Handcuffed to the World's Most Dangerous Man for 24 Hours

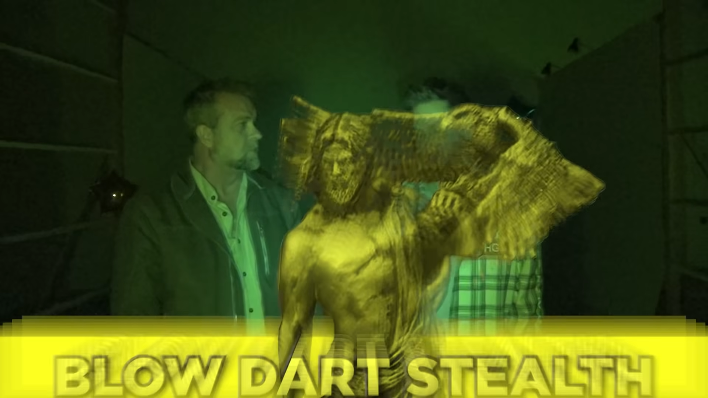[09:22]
I've only seen this stuff in movies, so... Well, you get three chances. Oh, here we go again.
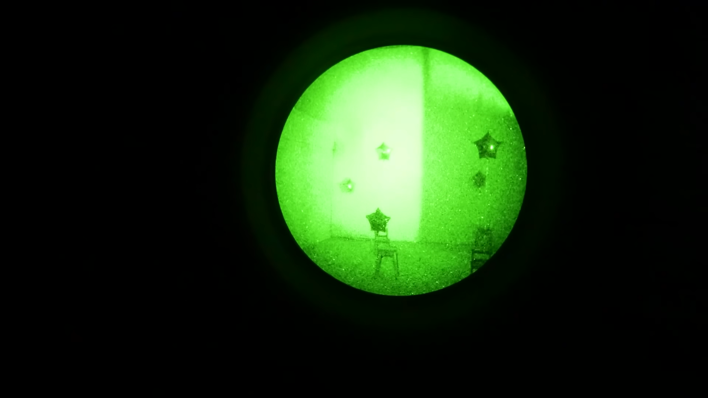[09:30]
The good news is I'm going to let you use military-grade night vision.
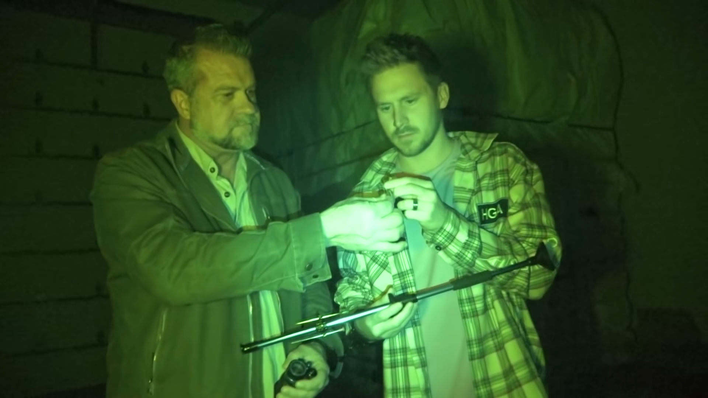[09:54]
It's effective. I think it's locked in.
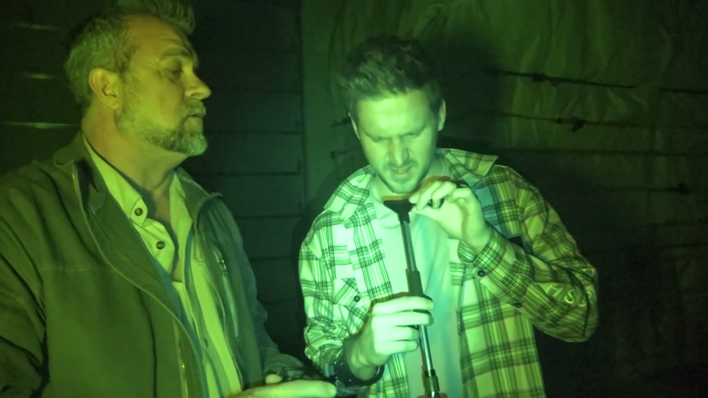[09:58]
Well, you get to do a lot of work when you can't see. Now, you see how totally black in there? You cut this on, you're going to be able to see very clearly.
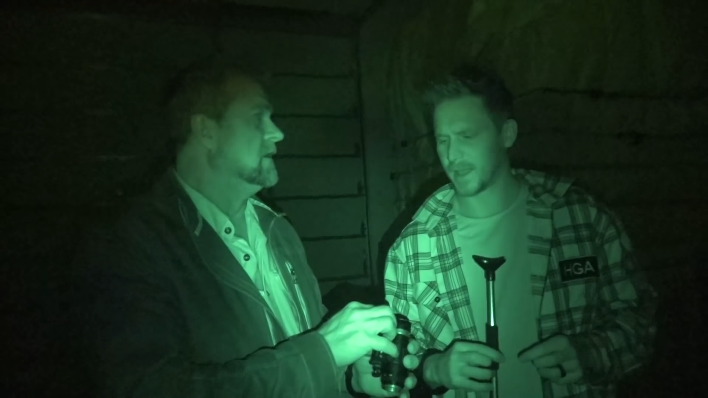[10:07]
You're going to have to hold this with one hand. You're going to have to move and take your first shot from the cover of this vehicle at the door.
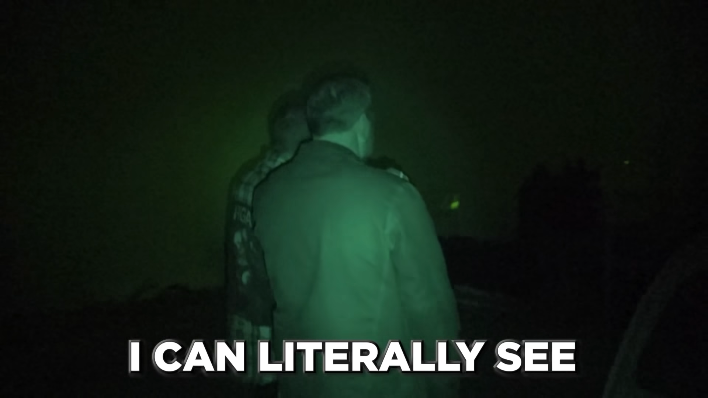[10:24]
I can really see everything in this entire room.
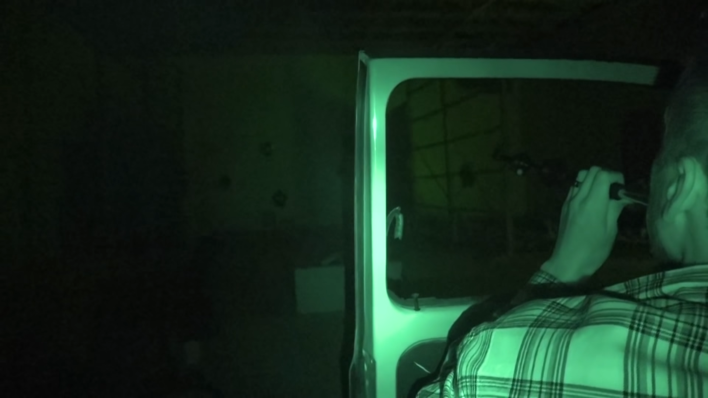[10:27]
Well, that was a miss.
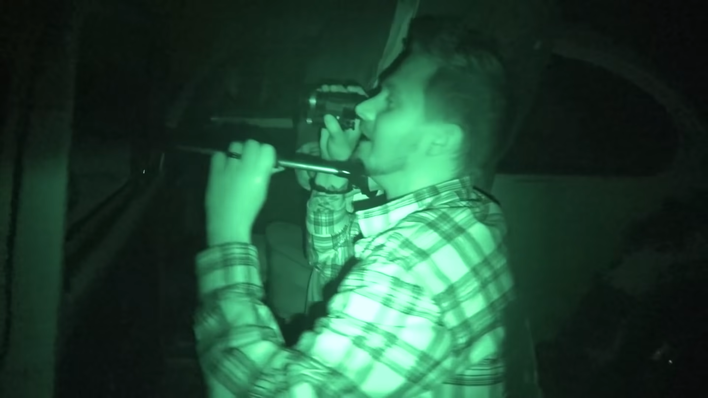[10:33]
Sounded like you had distance, but you missed target.
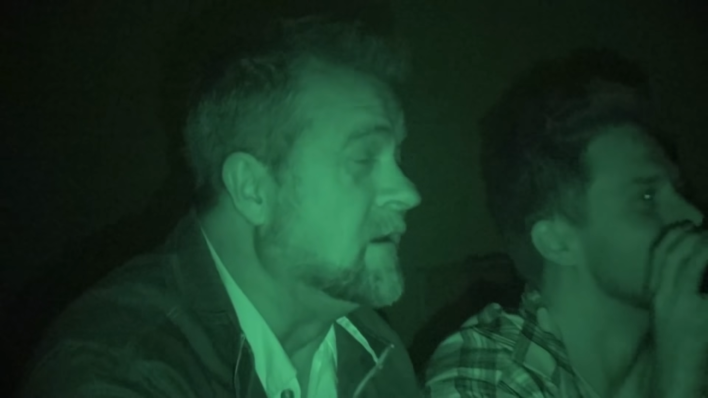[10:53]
You got one more level chance.
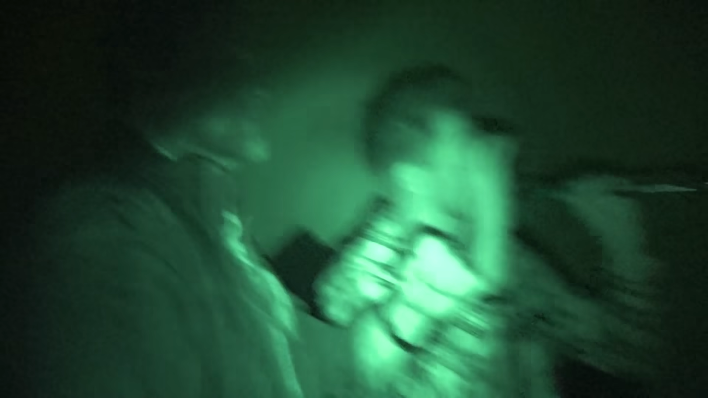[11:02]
Well, let's say you just got the wall, not the target.